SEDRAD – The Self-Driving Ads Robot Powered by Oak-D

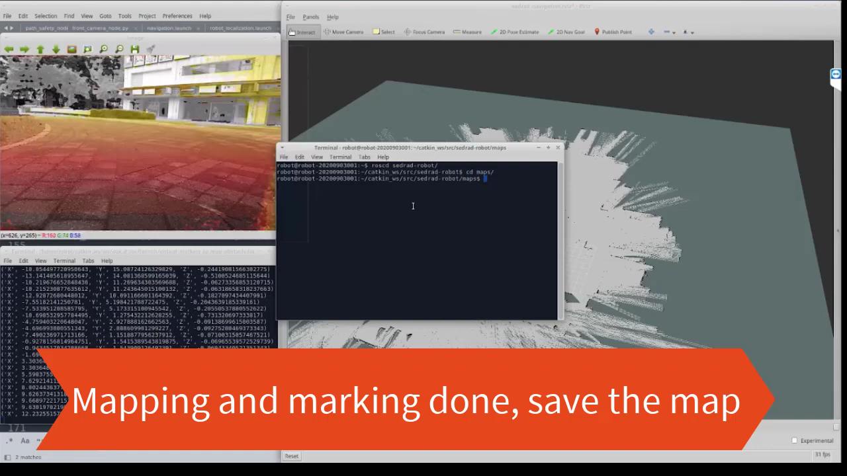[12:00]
Once the mapping and marking process has concluded, we can save the map,
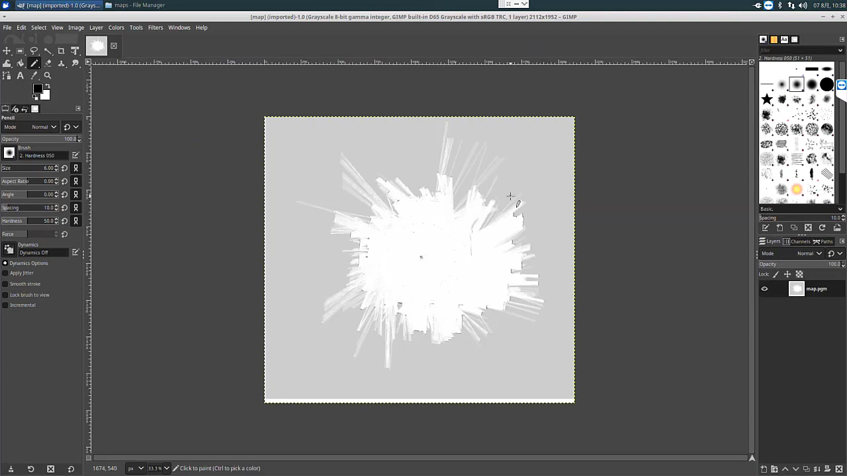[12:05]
and then open it using an image editor, and easily create virtual walls by using the virtual markers on the map as a reference.
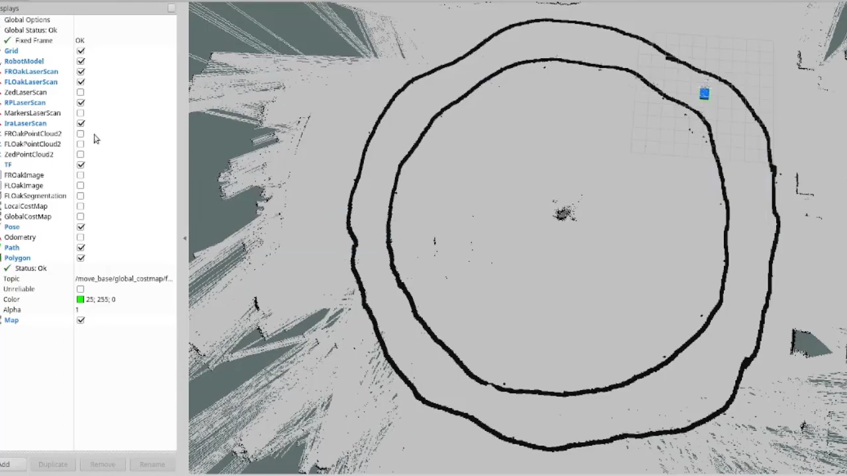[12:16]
So here we can see how after creating the virtual walls, we can easily set the navigation goals,
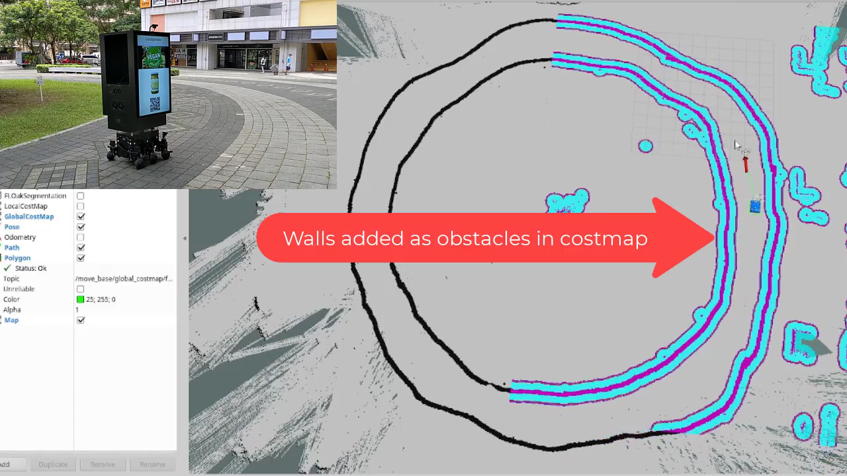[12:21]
making sure that SetDread never leaves the intended path.
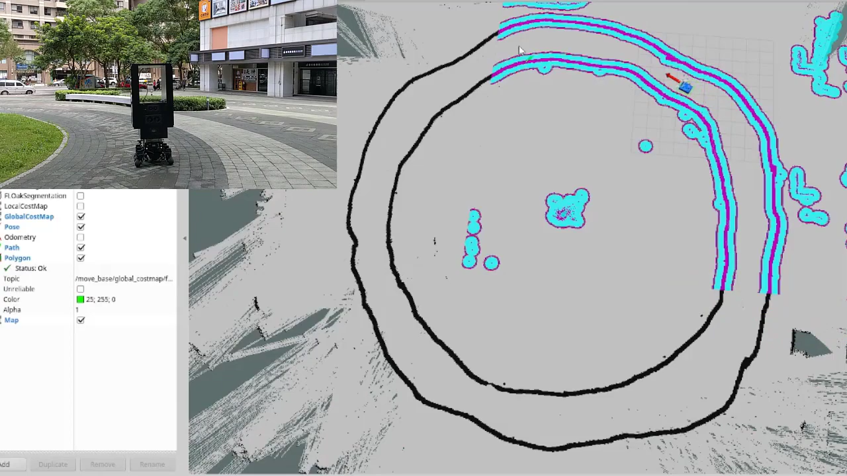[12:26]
The goals can be set manually, can be pre-recorded,
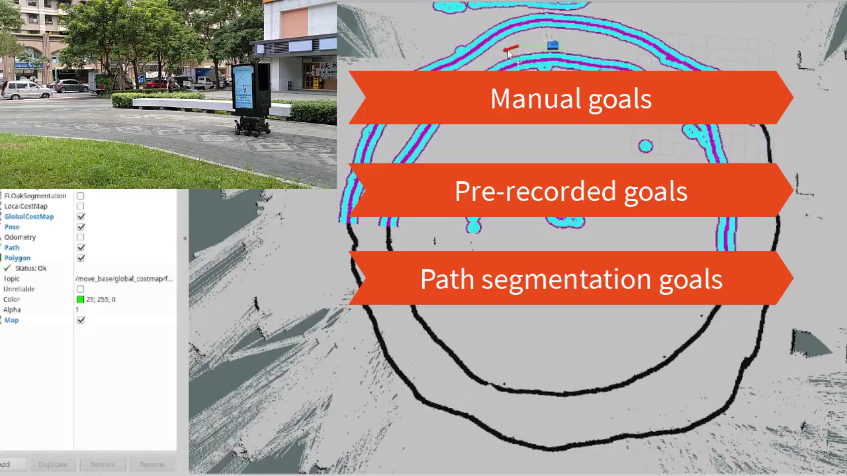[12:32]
or can even be set by using the segmentation models described before.
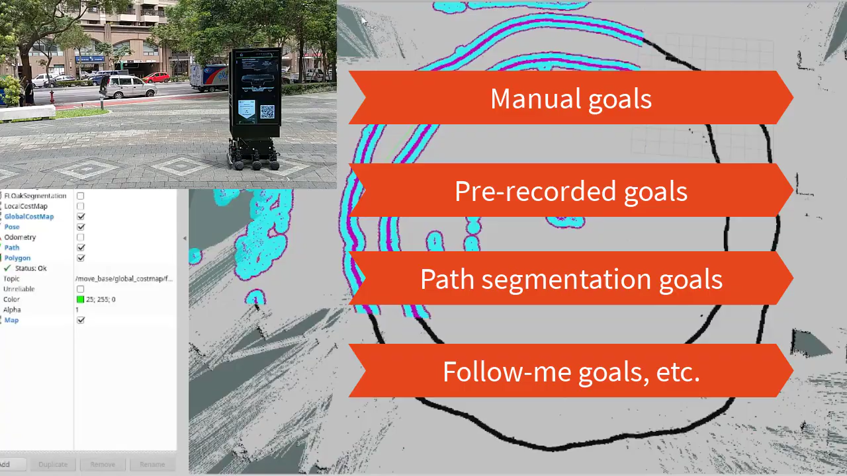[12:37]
The main point here is that by using this marking approach,
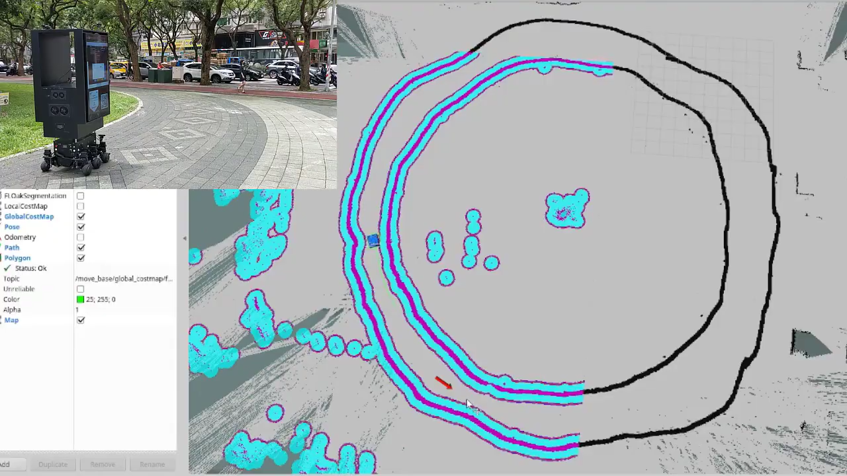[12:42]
we can easily create and delimit maps in otherwise very unstructured outdoor environments.
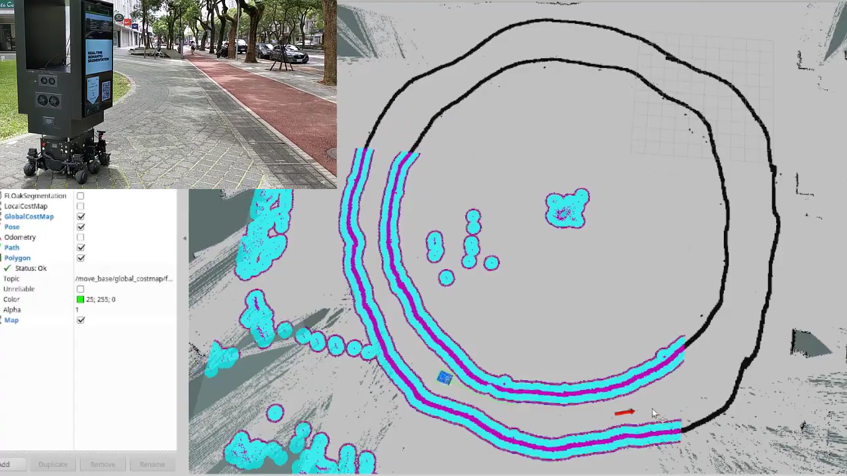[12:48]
And this is the second main navigation feature
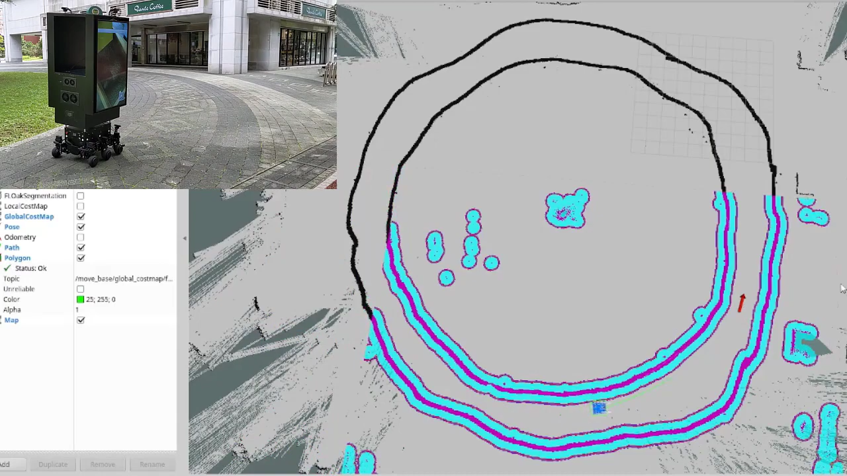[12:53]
powered by OGD that SetDread uses.
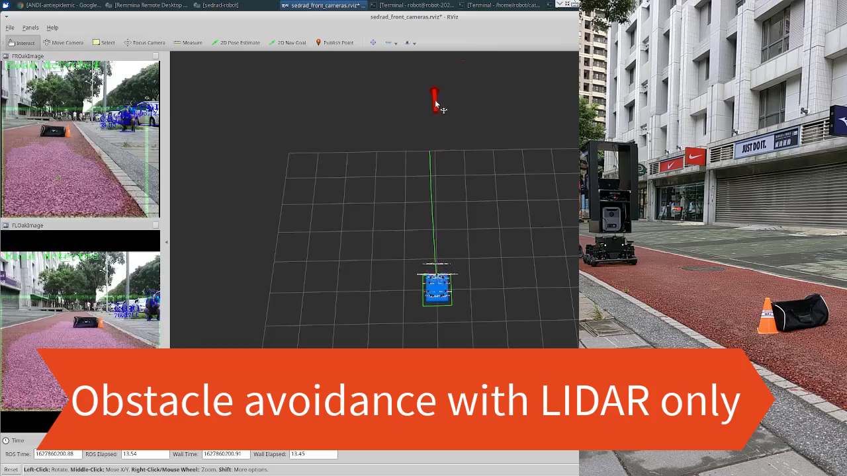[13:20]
So let's see what happens to SetDread when navigating by only using the LiDAR for obstacle avoidance assistance.
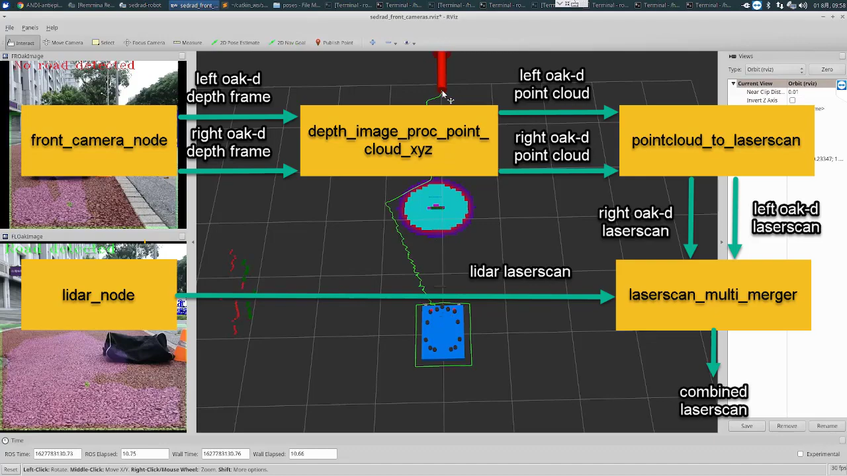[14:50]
This way obstacles at the level of the LiDAR and lower obstacles that can be detected
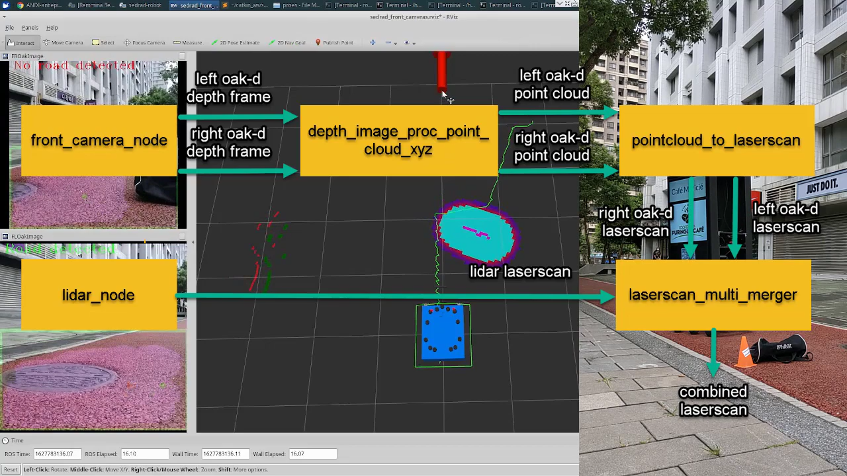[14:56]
by the cameras can be avoided while navigating.
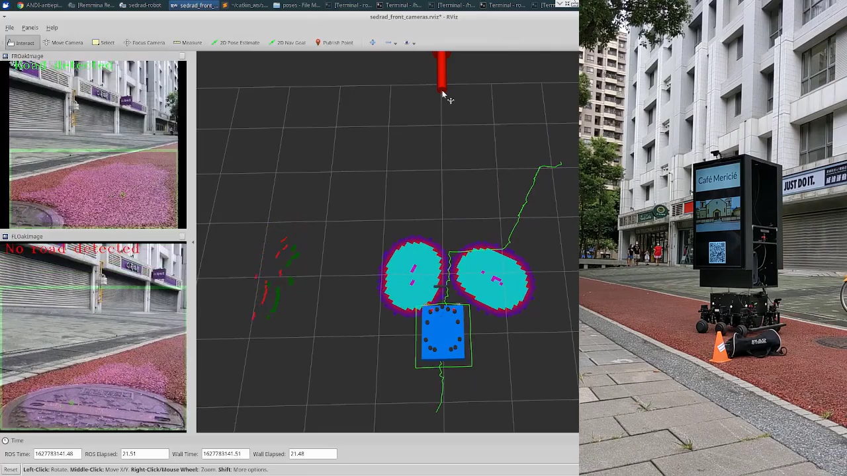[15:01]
Here, the virtual laser scans successfully detect the obstacles and SetDread successfully avoids them while navigating towards the set goal.
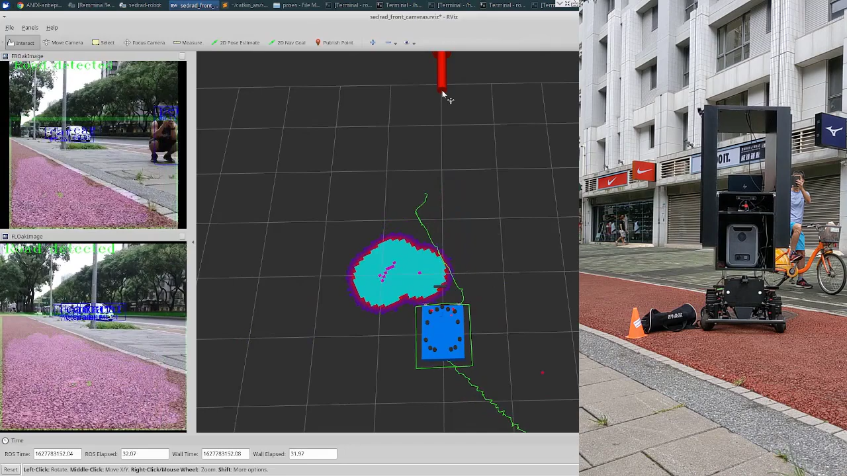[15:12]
And this is the third and final main navigation feature powered by OGD,